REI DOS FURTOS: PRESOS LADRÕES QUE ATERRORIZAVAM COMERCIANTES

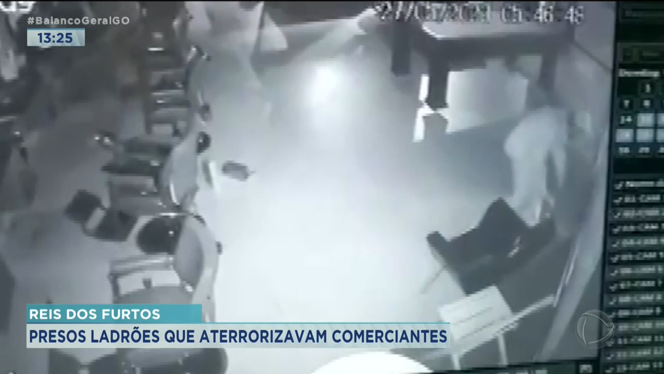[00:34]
Só por furto ele já tinha mais de 12 passagens na polícia, sem contar os outros crimes que ele cometeu. Só que ele deu o azar de cruzar o caminho com a Romu. No último sábado ele furtou uma barbearia pela madrugada e horas depois a Romu já colocou as mãos nesse sujeito. Nós vamos conversar com o comandante Wagner Rodrigues, que vai trazer para a gente mais detalhes da prisão desse autor do furto e também dos receptadores. Comandante, boa tarde.